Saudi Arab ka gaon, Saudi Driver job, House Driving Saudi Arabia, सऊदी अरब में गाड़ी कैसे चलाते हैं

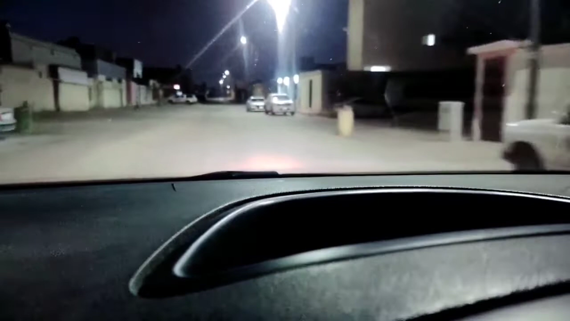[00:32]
आराम से जाएंगे तो आपके लिए अच्छा होगा, वरना ये बच्चे एकदम से आ जाते हैं गाड़ी के आगे। तो यहाँ से आराम से ही जाइए।
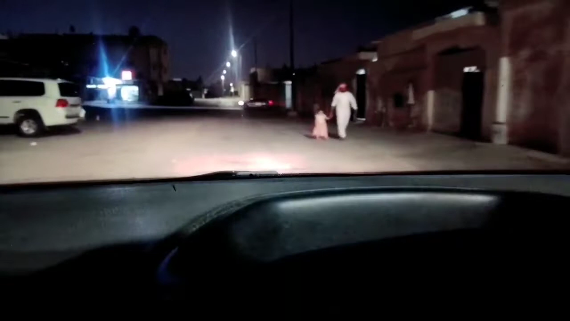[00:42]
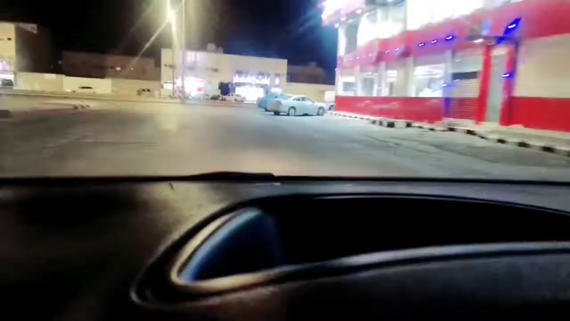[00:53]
अभी दोस्तों हम आ गए हैं मेन रोड पे, ये अलखस में ही है। आगे से हमको जाना है ऐसा, तो हम इंडिकेटर दे देते हैं। गाड़ी जरूर देखिए, पीछे गाड़ी तो नहीं आ रही है। उसके बाद धीरे धीरे दबाए में आ जाइए।
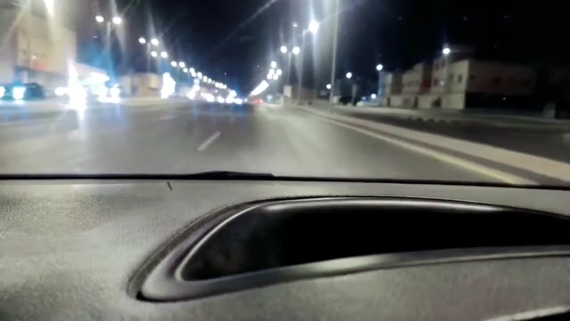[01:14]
आगे से हमको लेना है यू टर्न। ये देखिए यू टर्न का निशान बना हुआ है इधर।
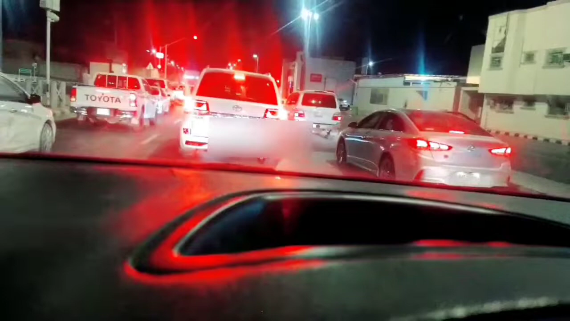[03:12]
खुल गई है रेड लाइट तो हम निकल नहीं पाए हैं, अभी फिर से हमको इंतजार करना पड़ेगा यहाँ पे। तो रेड लाइट हमारी ग्रीन हो गई है।